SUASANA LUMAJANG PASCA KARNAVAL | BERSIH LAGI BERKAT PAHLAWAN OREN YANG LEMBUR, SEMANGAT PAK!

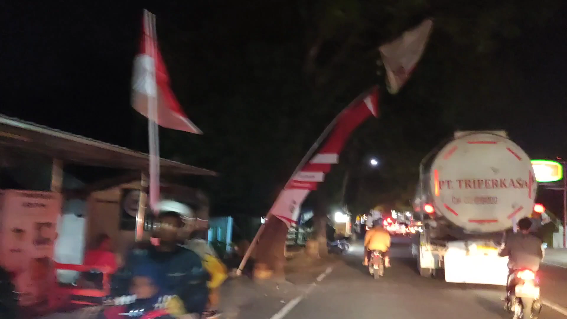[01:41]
terus atau kalau enggak para pekerja itu di WFH kan gitu ya ini polusinya bakalan numpuk jadi satu makanya orang-orang pada banyak yang kena batuk gila betul tidak